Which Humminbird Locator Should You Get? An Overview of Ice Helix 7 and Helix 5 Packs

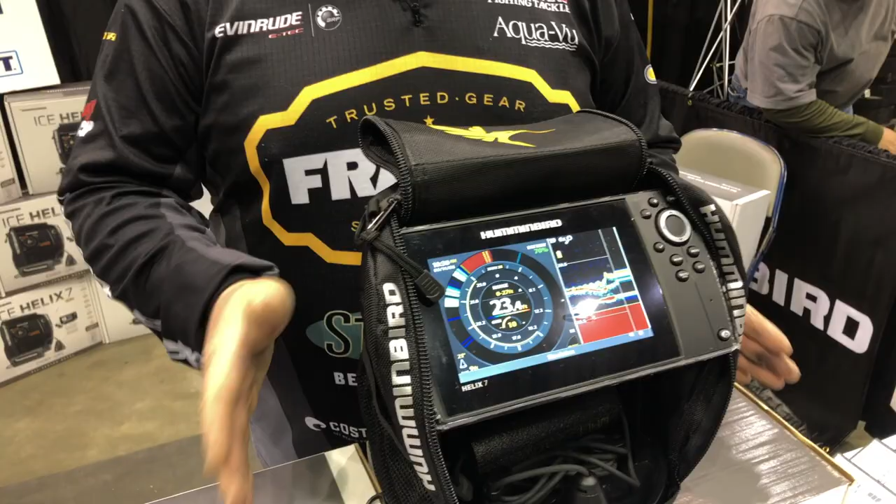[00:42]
So you're all set, all season. So you have the power of the Helix and you can map on the fly, in a boat or on the ice, which is cool. And it's new for this year.
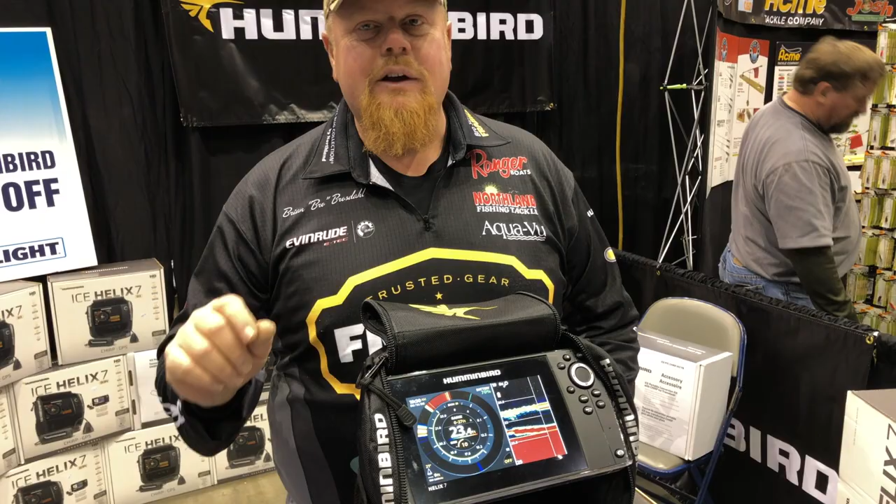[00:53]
That's what I'm excited about. It takes all of that power and adding more stuff to it. It's really cool.
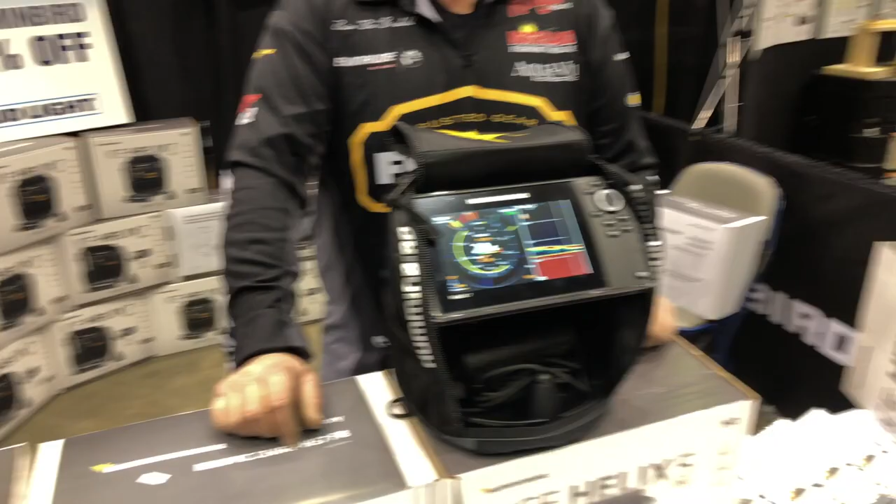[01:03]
Brian, now for people who are wondering, you know, some people look at the Helix 5 and the 7, and there's a variety of different options. Can you give us a little quick buyer's guide of which would be best for which one?
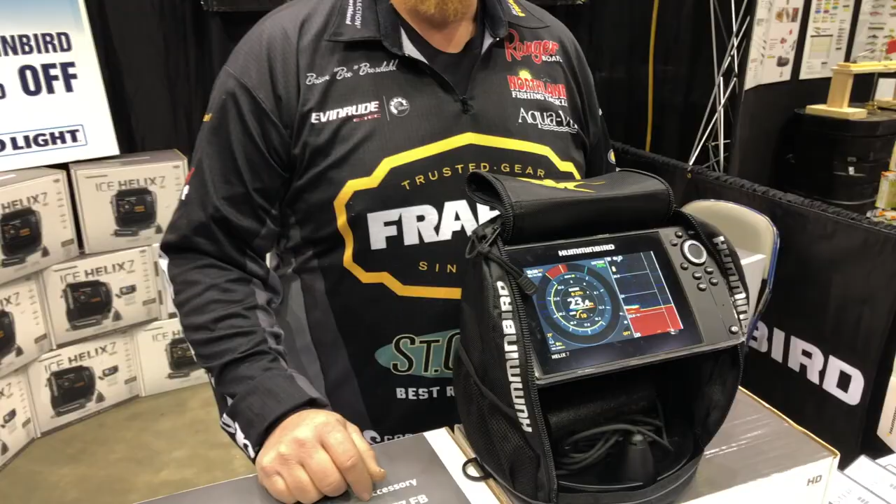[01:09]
Well, if you already have a unit for the boat, you won't need the all season. Then you can get the Hummingbird Helix 7 G3 and use just that for the ice. Then you get everything you see here all ready to go for the ice. You can get a five inch screen if you want. Five inch screen, a little bit smaller, maybe fit it in tighter spots. The neat thing is you could use them anywhere. And if you want to get a boat hookup later, or you could use it on your four wheeler, your snowmobile, in your truck.